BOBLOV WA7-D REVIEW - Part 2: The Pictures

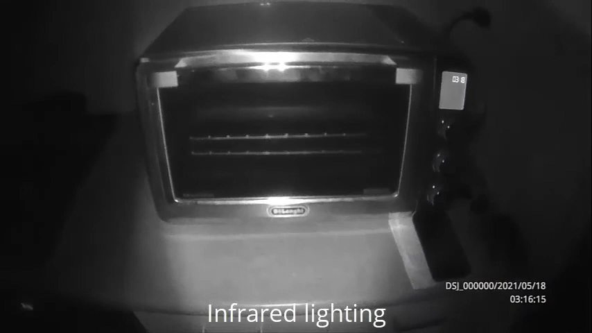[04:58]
Notice how there is a bright patch across half the screen width. Then it fades out quickly towards the edges of the scene.